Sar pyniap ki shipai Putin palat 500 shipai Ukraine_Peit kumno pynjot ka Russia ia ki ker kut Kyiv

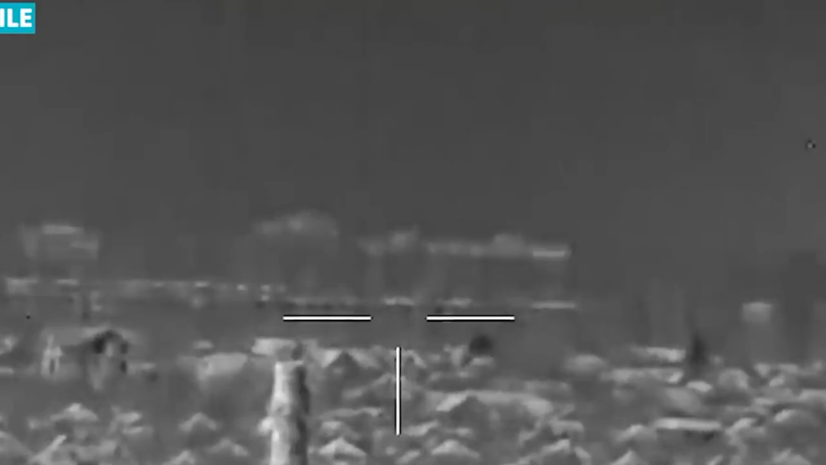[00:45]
hapo South Donets area, penon kam da ke tiul pan mortar.
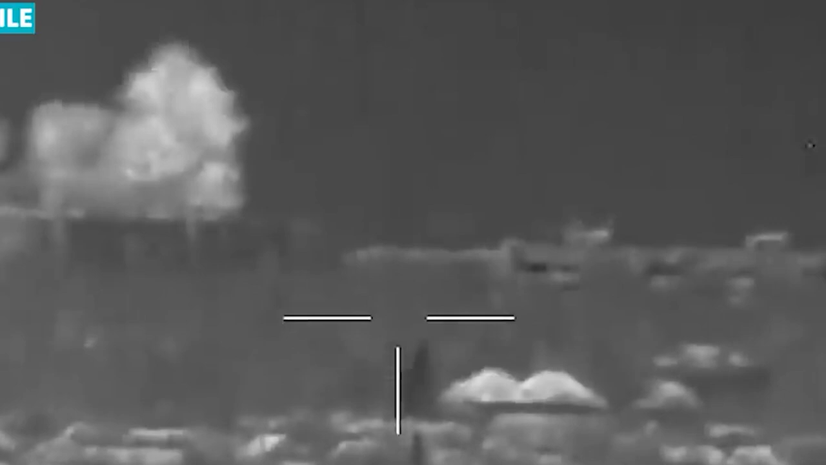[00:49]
Hazaporizia, ka Russian akad siya howitzer, kala bom penjat ya ke Ukrainian units,